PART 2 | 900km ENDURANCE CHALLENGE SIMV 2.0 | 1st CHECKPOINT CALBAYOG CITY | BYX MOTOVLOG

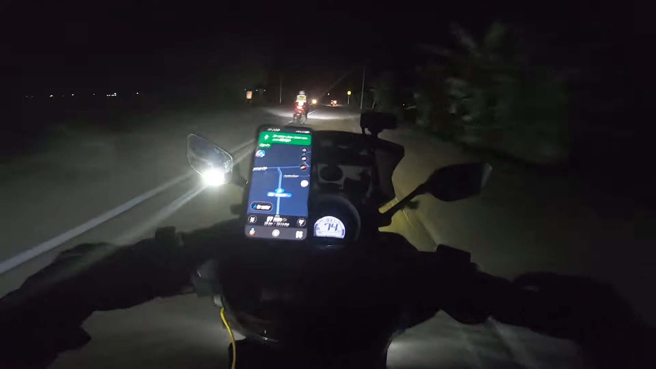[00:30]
Slow down, monitor. Ano na kita sa cruising? Tara man. Slow down, cruising.
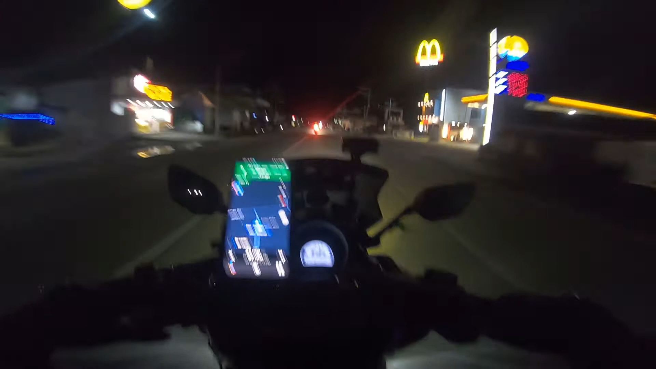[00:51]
Pa, right side kita, right side, bro, right side. Baya Allen, right side. Copy, bro? Copy, bro. Oh, right side. Copy, sharpen, bro, sharp. Oh, sharpen is sharp. Slow down kasi cruising. Slow down lang. Slow down lang. Alam mo na, lumak.
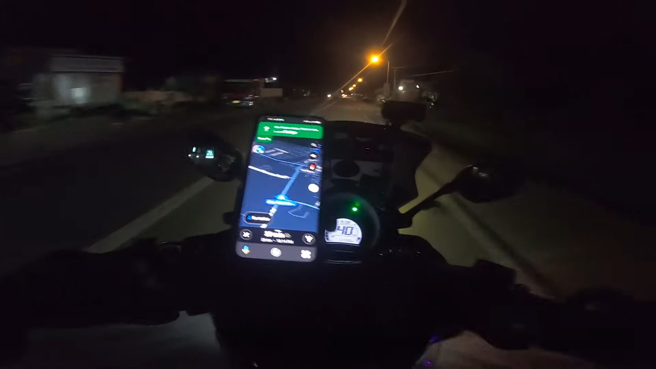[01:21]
Then, nakaligo ka na, guys, ano ka na, bro? Okay, nakaligo ng trip, bro. Oh, sige, bro. Din na kang banda, bro? Ha? Din kang na banda?
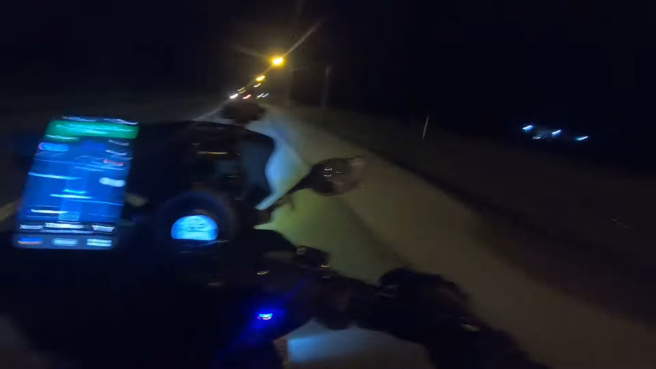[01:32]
Di marang mo, ano yun yung lugar, bro? Sige, panakit, left side tayo, bro, left side, cruising. Hinay la hinay, left side.
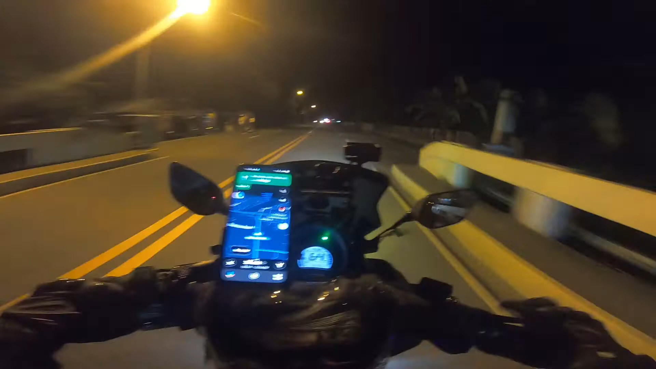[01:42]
Ang iba nagkalahos. Ato iba nagkalahos, oh.
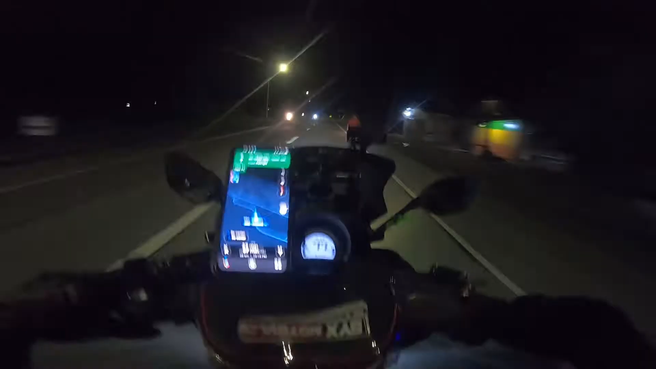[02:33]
Nakamonitor ka pa, bro? Oo, nakamonitor pa, bro. Touchdown kita, dalakit. So, pagawas na kit, baya alin na kit, bro. Baya alin. Ngayon, hinalak, medyo lubak. lubak. Gagi. Lubak ito nandiyan, lubak. Hindi lagi sa gilid, bro. Kaya lubak ito nga da.
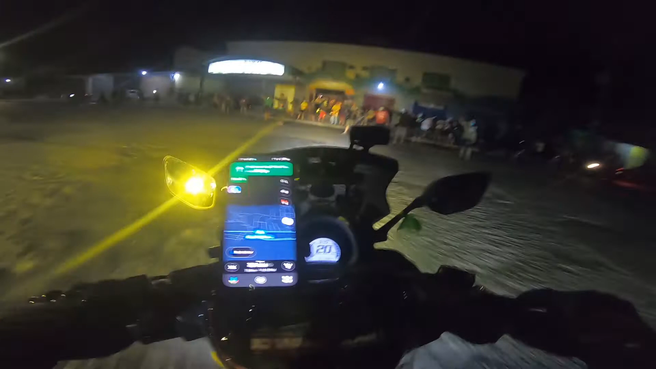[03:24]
Bira. Slow down. Monitor ka, bro, monitor ka. Okay, bro, ayo baka lagi, bro. Sige, game. So yun, ang dalan dato niya na, bro. Pa-akwa na ni paalin. So medyo ma-open ini nga dalan takad to alin.
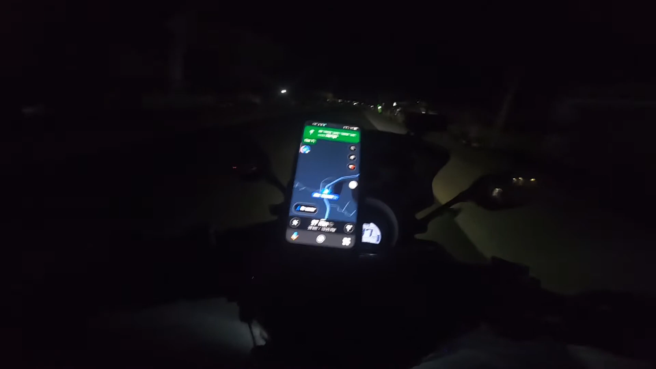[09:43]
Sige, hinay lang, pwede man, waray pa naman itong dito kuhan. Waray ini, Marshall? Dere, indicator sa kuan. Kumbaga, maray pintar pa ang kuan ba? Ang kalsada. Ako. Delikado. Sige lang, slow down lang. Dito yung manlay ito na ginaspalto. So, wala man nga di checkpoint. Dire-diretso yun eh. Sharp ha, sharp. Pabaw-baw, wala. Sharp, pabaw-baw, wala. Wala pagod pintar.
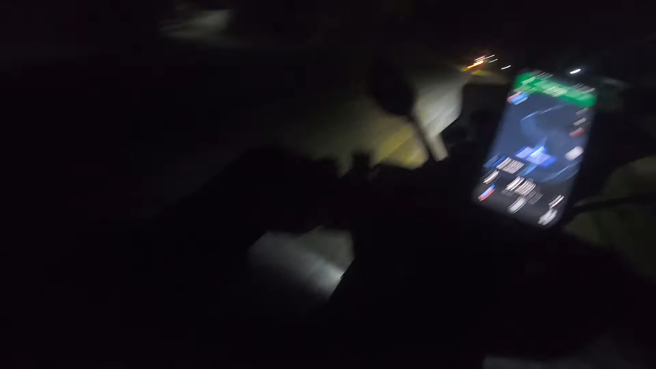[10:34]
Maparas. Kabe po. Slow down. Bintin lang. Ay, patawag bro. Pawala. Dididak na pito. Okay bro. Hinay, may hams, may tulay.
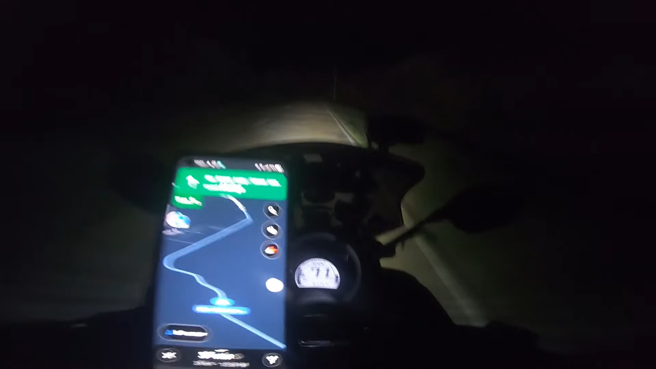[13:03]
Inaalis. Okay po, basta alalay lang. Oo. Alalay. Bakit masul naman sa bubot? Ano pala itong didi? Rosario pala? Ako! Nandiyan? May lubak ha, wala pero okay na. Oo, baba. Kaya talaga kay lubak na yun eh. Jaklat na ka monitor danay. Sige, kay lubak na oh. Nihinay na. Kay lubak. Maray na kasi espalto no? Oo, oh, maray na espalto. May na espalto dito na diyan dapit sa may alin. Nahina lang kali, lubak na di. Dapat mag-espal naman eh, dapat may lagi akong bagis para nakikita, no?
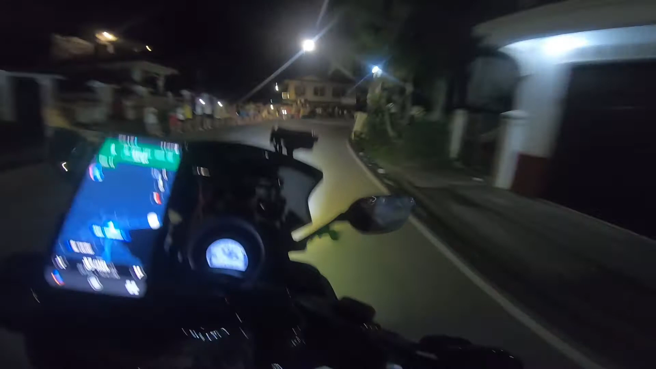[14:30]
Sharp ini ha, sharp. Right side. Lubak ha, may lubak. Slow down kita nga de, damo sundede, under construction bro, hinahinay na. Ano nga lahi mo, under construction? One lane?
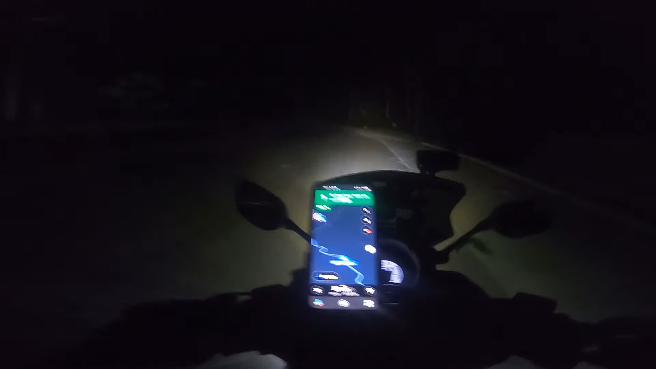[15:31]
Bro. Sige, alalay la kay damo sindi ko ana. Damo ana lubak tapos mga buhok.